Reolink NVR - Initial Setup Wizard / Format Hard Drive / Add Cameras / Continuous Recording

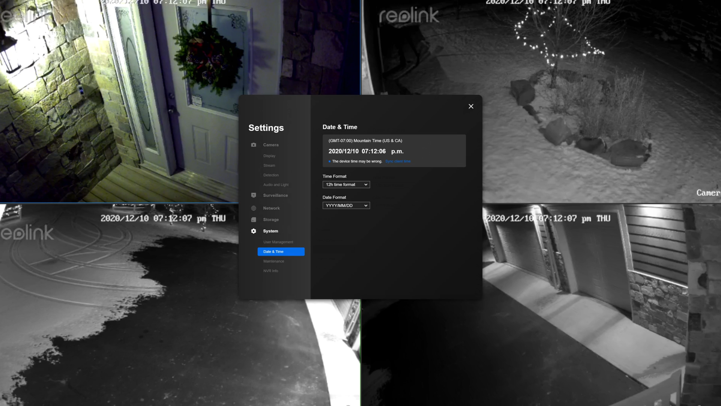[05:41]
It's a PC app where we can manage the NVR and like with the mobile app has better English and a more friendly user interface. Let's continue with the wizard to ensure we don't miss any critical steps in the initial setup. So we'll click next. Next here on the hard drive management screen we see the hard disk information.